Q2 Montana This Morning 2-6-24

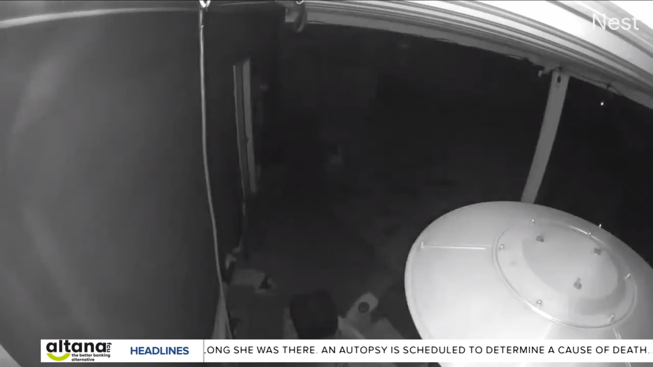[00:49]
That noise, paired with a large flash of light, was loud enough it rattled the neighborhood. The house actually shook, so it was pretty intense.